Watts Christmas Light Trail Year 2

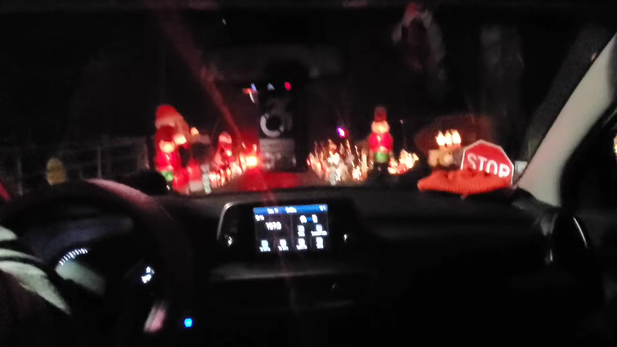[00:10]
We're doing the Watts' Christmas light drive-through that we did the last time. I'm up stay with my
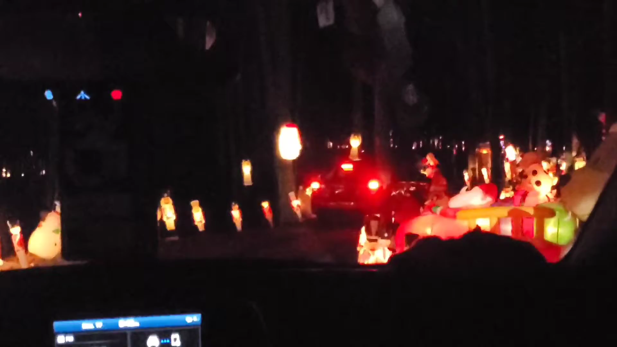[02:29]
Ooh, look at Scotty Dog. That's yeah, look, it's fuzzy, Janessa. Mm-hmm. Yeah, that's better than last time, I feel like. We're not making announcements?
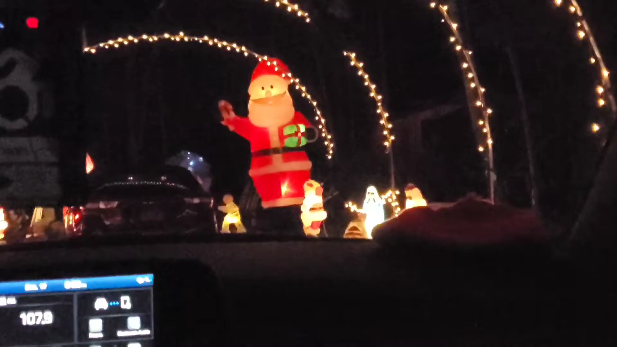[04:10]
Santa's huge. That's all you think he is. Let's see if he's gonna bark at this globe here.
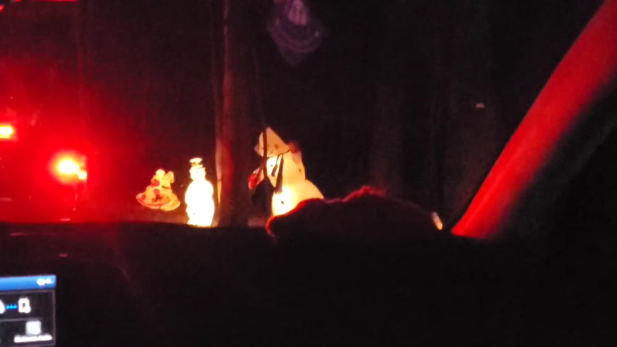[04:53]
Yeah. It's Mrs. Claus and the snowman.
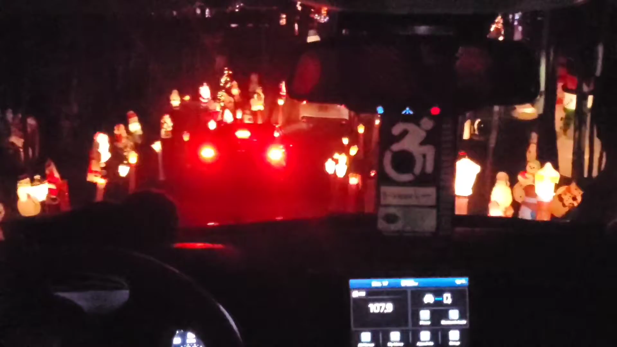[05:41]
Candlelit Lane. He's cute little snowman. Yeah. Where's he looking?
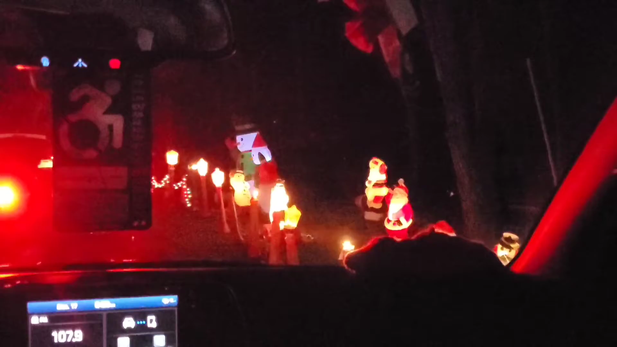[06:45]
This snowman's face, even though he's just a face.
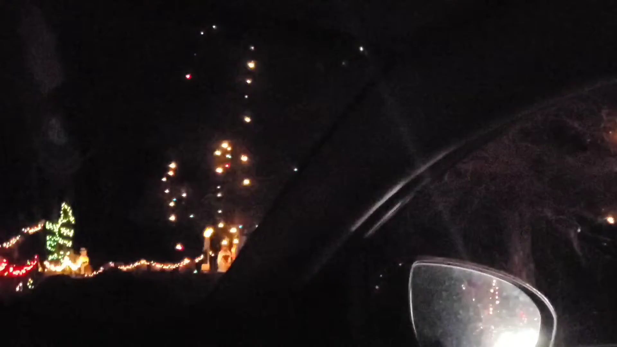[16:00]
Oh, there's another creepy snowman up ahead. Uh-huh.
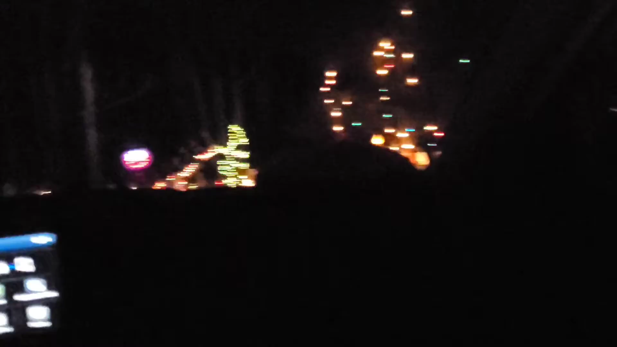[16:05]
There's another cute snowman way up ahead, though. Look at the little... Blah! Oh, shut up!
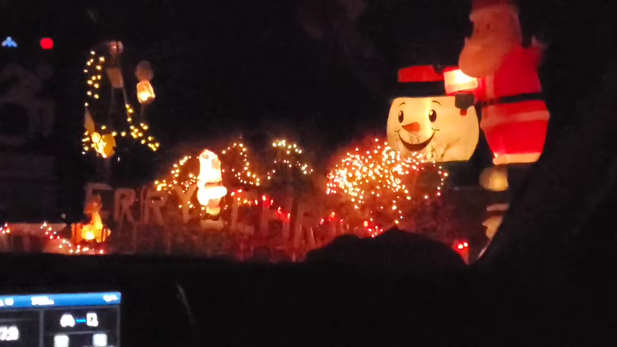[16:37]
Look, there's snowman head again. Yeah, I like him.